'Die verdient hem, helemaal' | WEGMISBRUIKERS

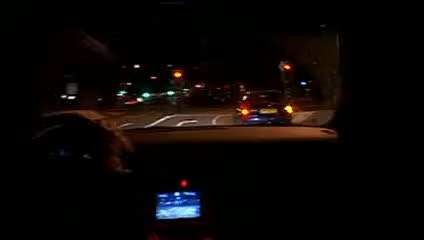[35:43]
Maar deze bestuurder gaat hoe dan ook aan de kant. Hallo.